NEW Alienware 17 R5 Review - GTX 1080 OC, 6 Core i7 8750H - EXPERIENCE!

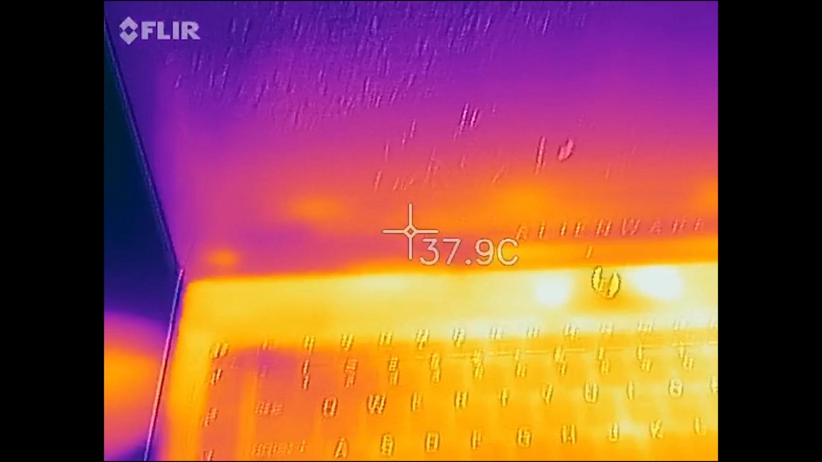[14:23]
On screen: spot 37.9°C
about 15% in single-core performance increase on the CPU.
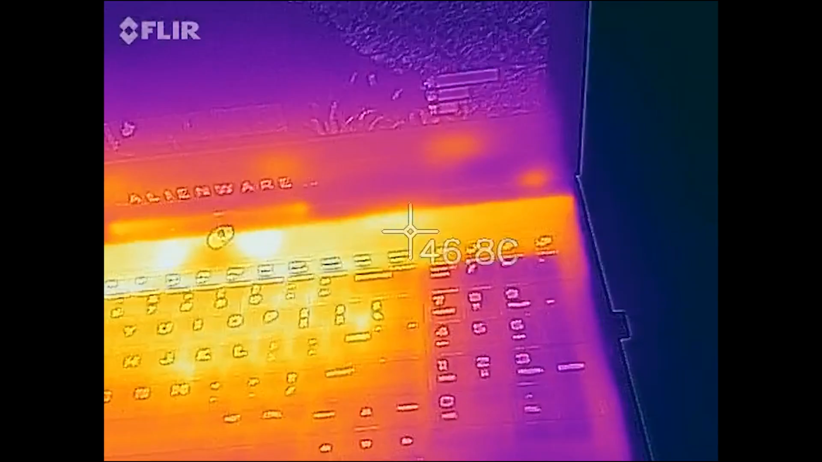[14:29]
On screen: spot 46.8°C
In terms of heat, the palm rests are pretty cool.
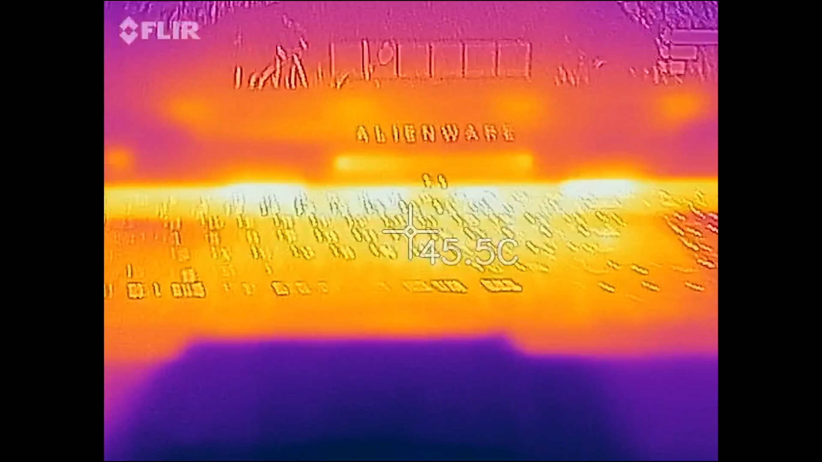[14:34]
On screen: spot 45.5°C
However, the back ventilation system is going to just be packing tons of heat.
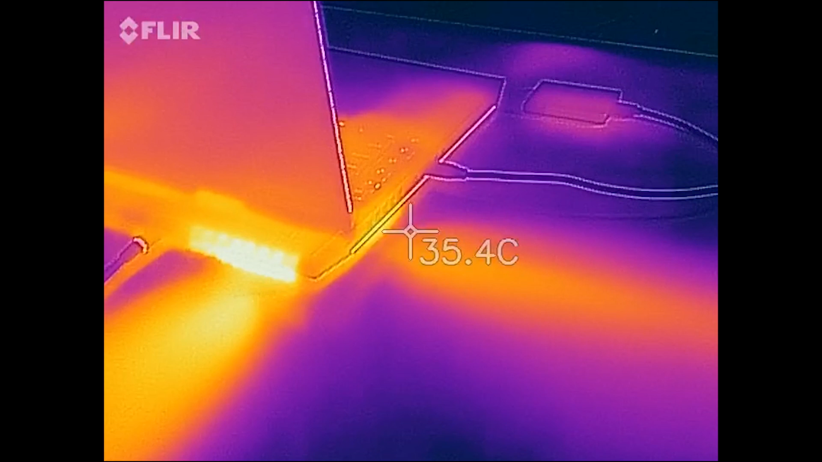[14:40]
On screen: spot 35.4°C
So make sure you use it on a table or get like some kind of little mini table that you can put on your lap. Maybe even a laptop cooler.